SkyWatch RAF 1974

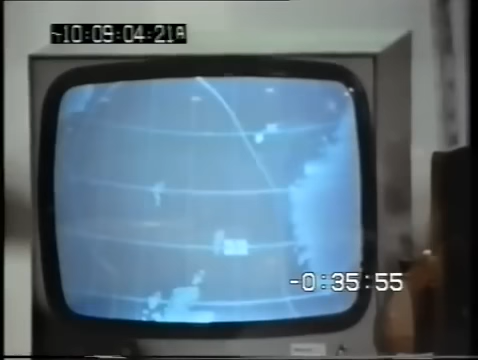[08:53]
The radar plot is taken up by the UK radar station and at Strike Command. On the large topographical display, the traces show clearly off the northwest coast of Norway.
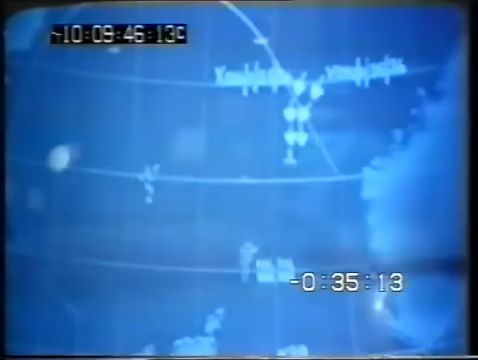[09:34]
On the topographical display, the two traces rapidly approach the north of Scotland and show no sign of changing course.